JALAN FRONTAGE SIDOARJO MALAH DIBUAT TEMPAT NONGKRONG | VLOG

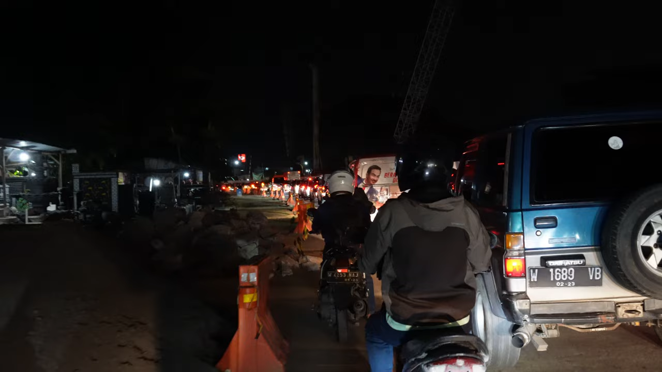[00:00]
Oke, jadi ceritanya ini lewat Aloha. Ini adalah proses pembangunan flyover Aloha, guys.
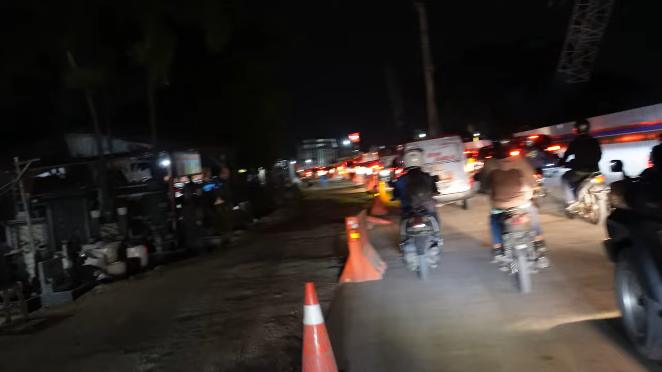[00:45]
Wah ini prosesnya guys, ini masih Mei, pertengahan Mei, nggak tahu jadinya kapan lur.
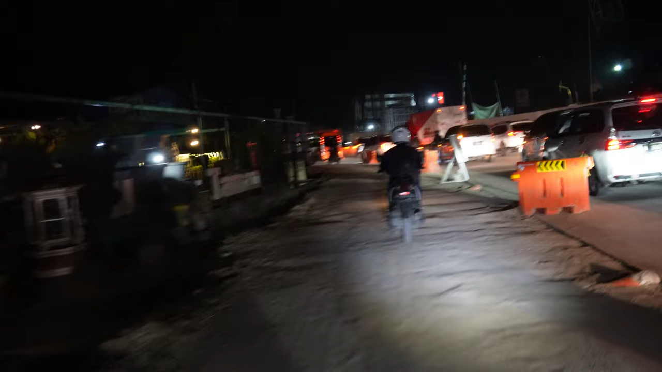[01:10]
Gak bahaya kan? Ya bahaya. Nah ini guys sudah jadi jalannya, kita mencoba jalan frontik.